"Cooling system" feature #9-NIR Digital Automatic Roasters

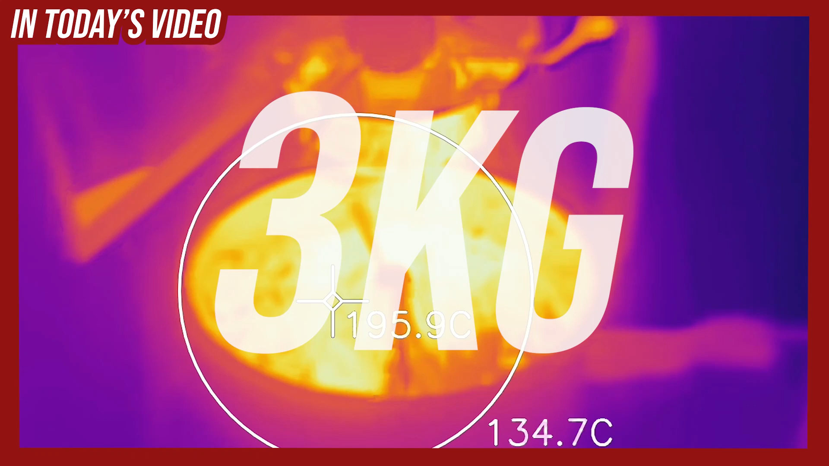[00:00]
three kilo volume of the green beans so it's charged at a temperature of 208.4
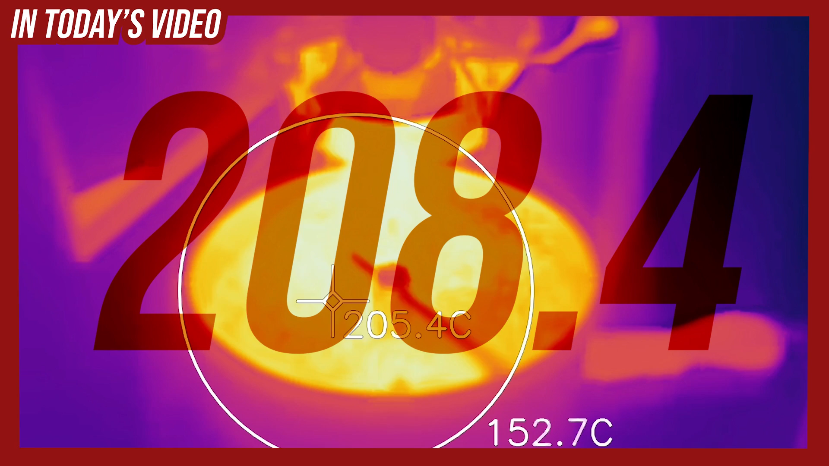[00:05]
On screen: spot 205.4°C
degrees and now it's less than 30 degrees so it only takes four minutes how
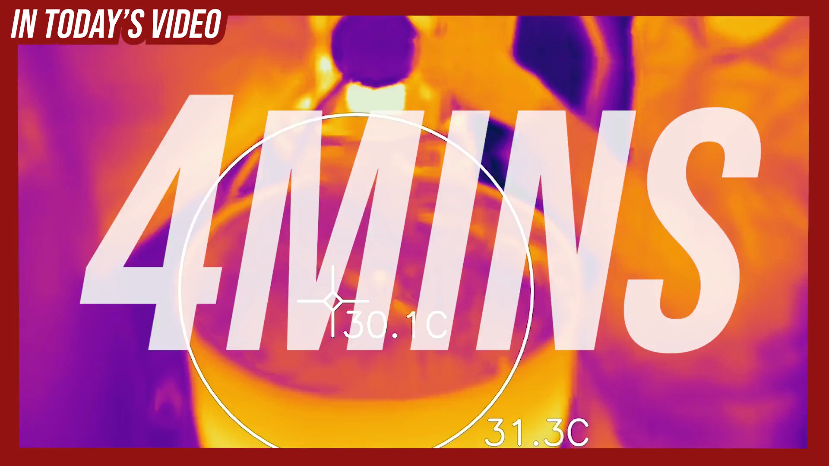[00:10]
On screen: spot 30.1°C
much is it cools down per minute it's very effective we take very seriously for our cooling system we have a standard steering bar if your hand needs to be in the cooling tray you will not crush your hand
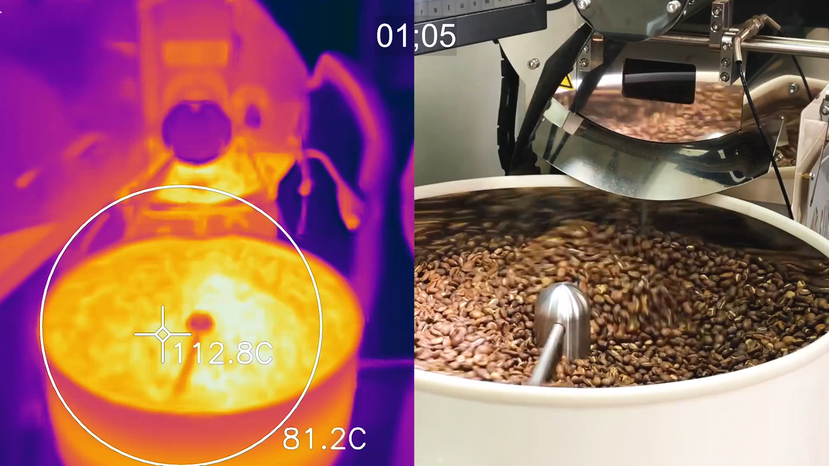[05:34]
On screen: spot 112.8°C
so now that the inforay device measuring is 100 degree now don't remember remember when you got the charge it was at a temperature of 208.4
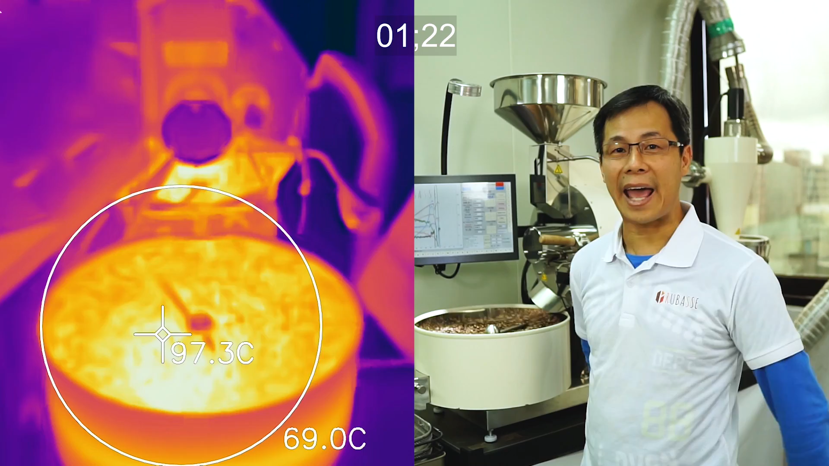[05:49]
On screen: spot 97.3°C
degree and now it's less than 100 degree now so still keep cooling we believe it should cool down within next two or three minutes
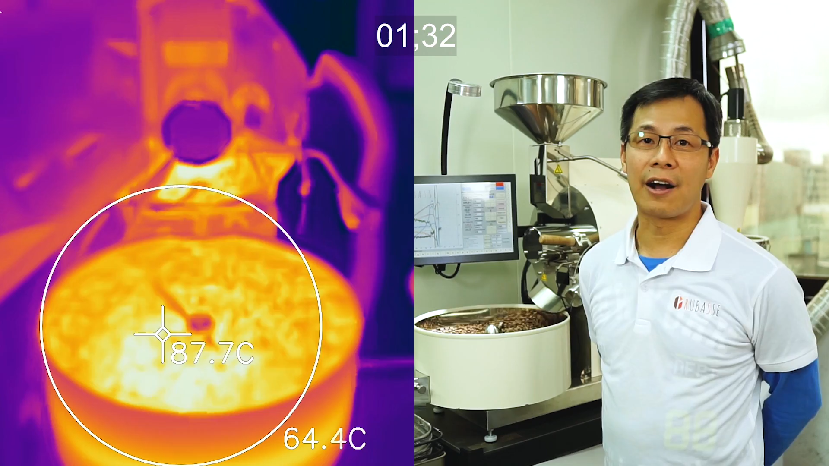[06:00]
On screen: spot 87.7°C
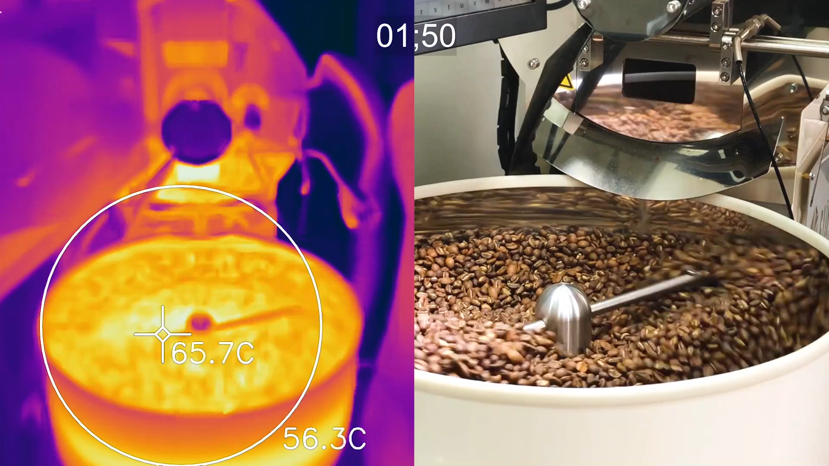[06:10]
On screen: spot 65.7°C
it's now around 70 degree now so it's actually cooling
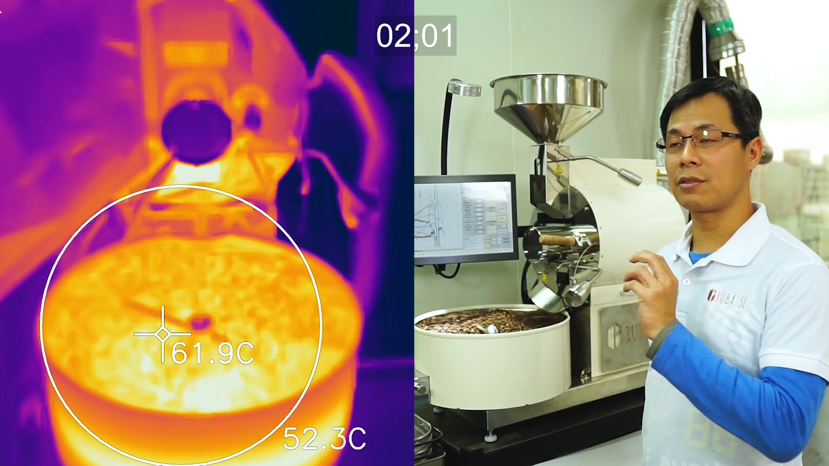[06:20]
On screen: spot 61.9°C
very fast if you work out how much it cools something a minute
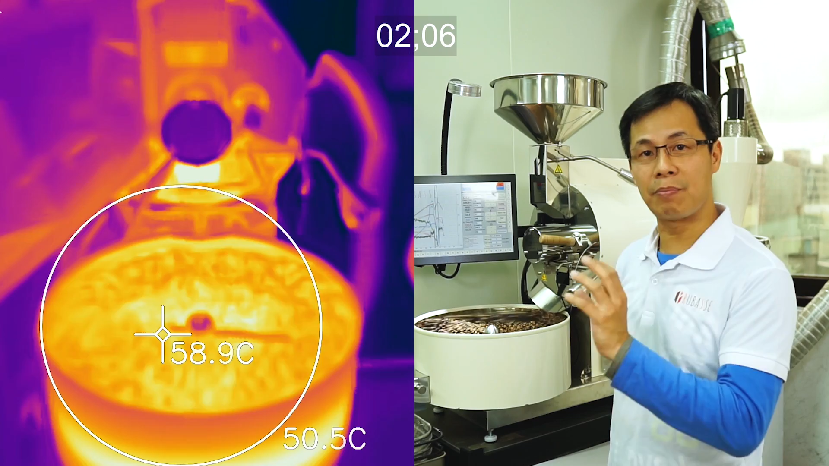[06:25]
On screen: spot 58.9°C
the numbers is quite significant okay so let's keep going
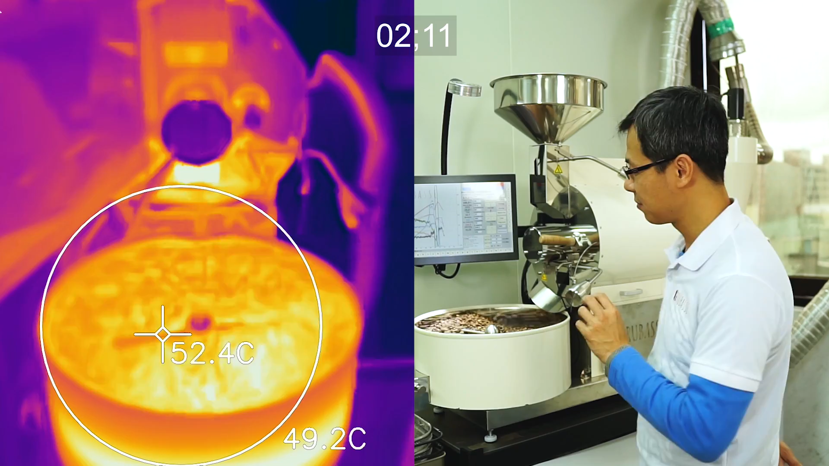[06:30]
On screen: spot 52.4°C
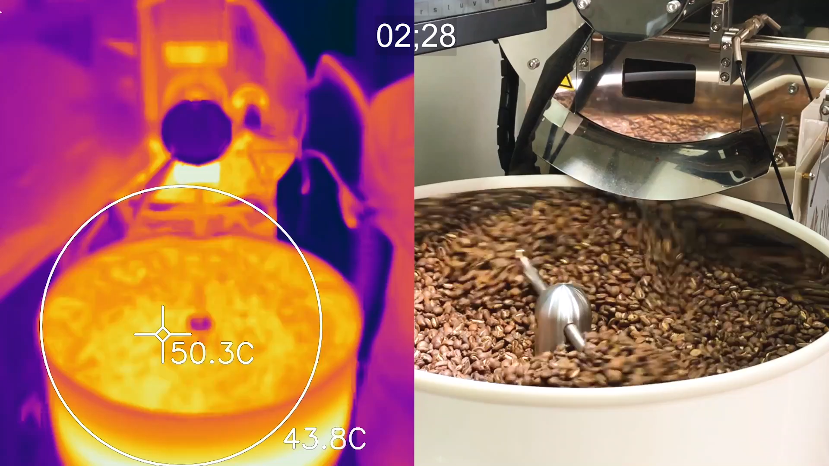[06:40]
On screen: spot 50.3°C
it's now about 40 degree so uh basically 40 degree yeah you can you can basically uh touch with me uh and i think uh waiting next uh few seconds uh we're just ready
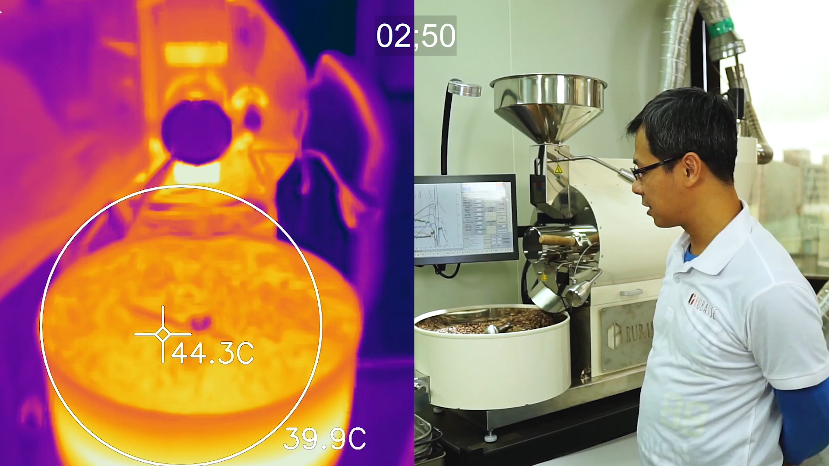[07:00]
On screen: spot 44.3°C
ready release from the cooling track
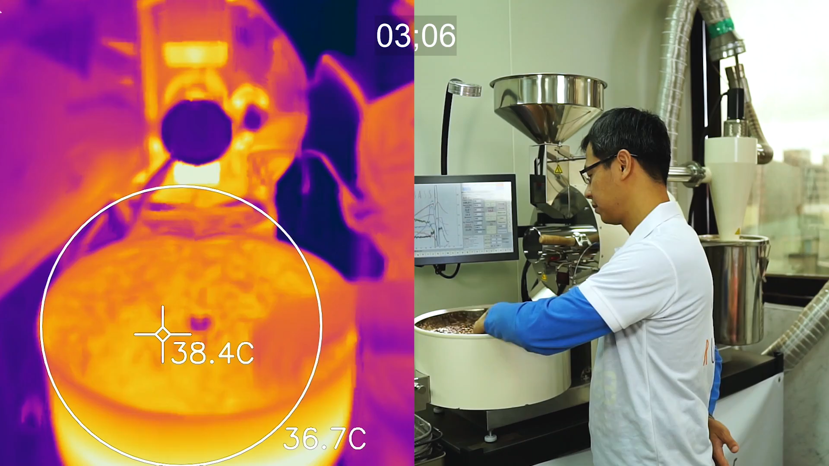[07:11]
On screen: spot 38.4°C
yep it's close to room temperature so it's actually ready if you want to release them but what does that run automatically so what we try to say is uh ruby strawsters uh does
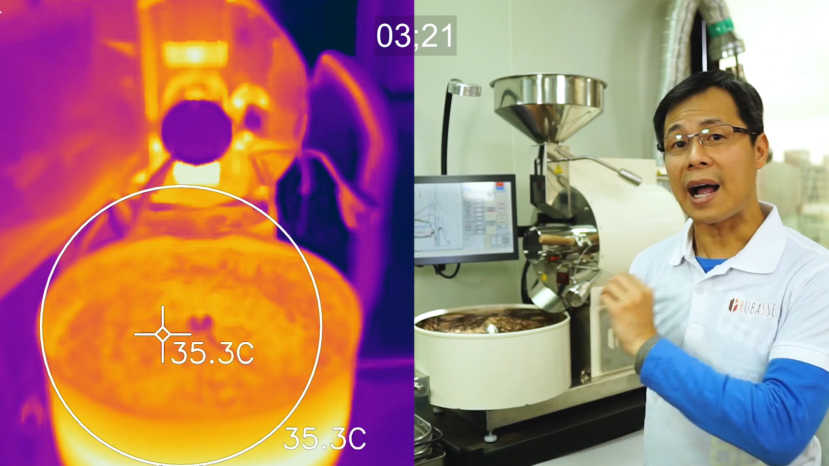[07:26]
On screen: spot 35.3°C
have a very efficient and efficient uh device system
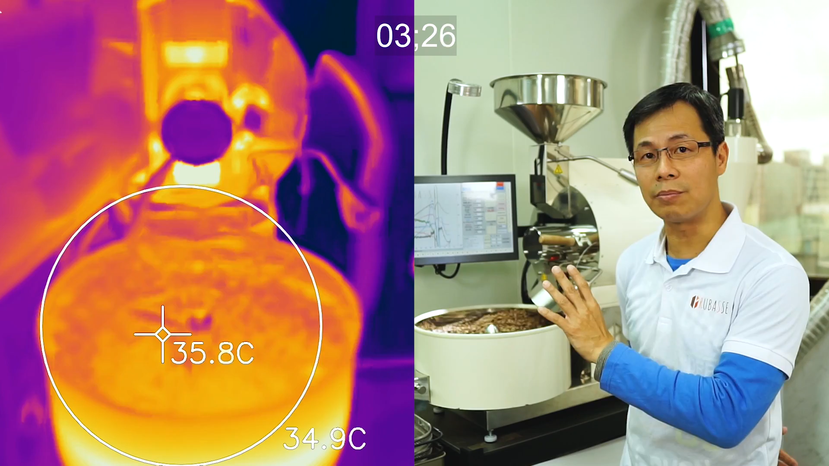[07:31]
On screen: spot 35.8°C
to cooling its straw so uh it's very effective with this design as you can see here so uh with this experiment uh fully explains
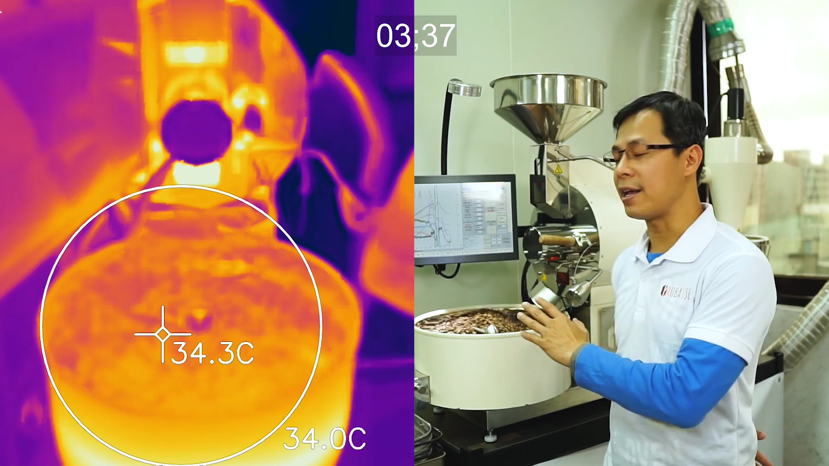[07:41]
On screen: spot 34.3°C
how uh efficiency of the cooling system
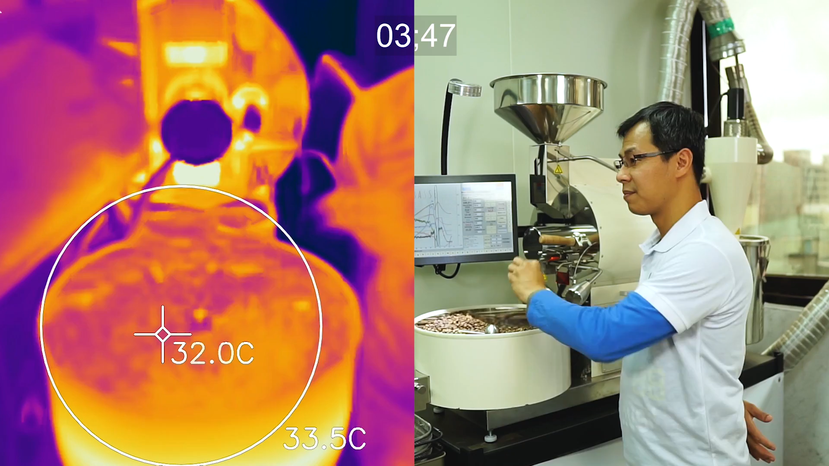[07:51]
On screen: spot 32.0°C
it's now just less than 30 degrees so
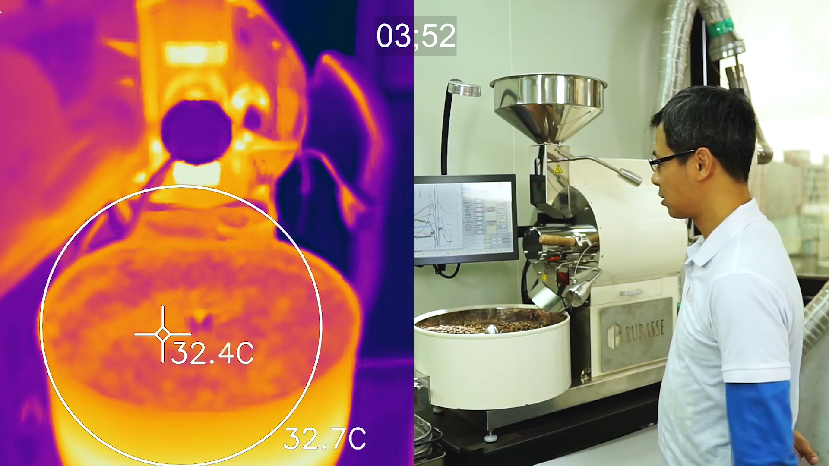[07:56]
On screen: spot 32.4°C
that's just a way where the roaster to release the beans automatically